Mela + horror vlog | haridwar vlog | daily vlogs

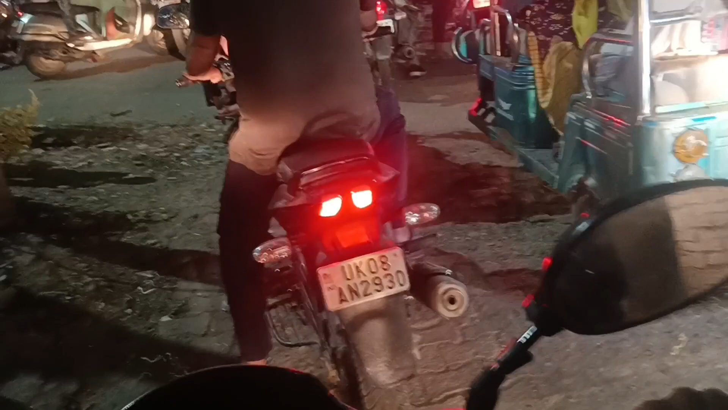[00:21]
निकाल यार, अपनी गर्लफ्रेंड ड्राइव नहीं हुई, खड़ा हो गया भाई, निकाल ले।